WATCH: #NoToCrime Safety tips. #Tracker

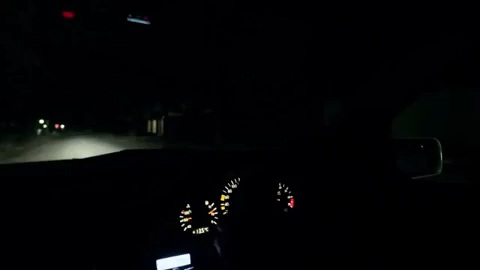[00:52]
Once you're back in your car, check to see if you're being followed. If you think you're being tracked by another vehicle, glance over your shoulder or adjust your rear-view mirror towards it.
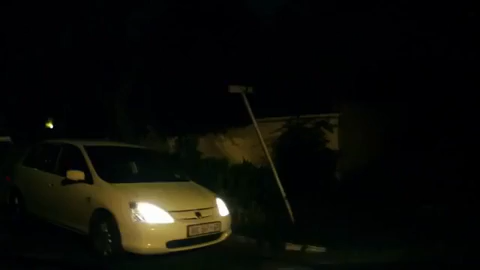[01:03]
This alone is often enough to persuade your would-be attackers to leave you alone.
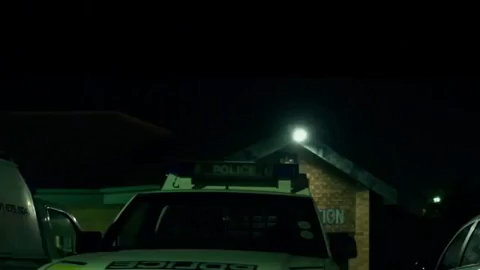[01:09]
If not, either head for a police station or drive to a busy area.
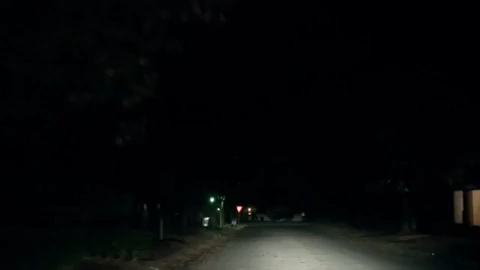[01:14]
Hijackers would rather engage you in your driveway or on a quiet road deep in your neighbourhood.
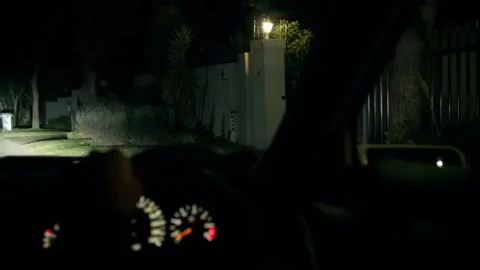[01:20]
If there is someone driving behind you as you head towards your house, do not pull up in front of your gate.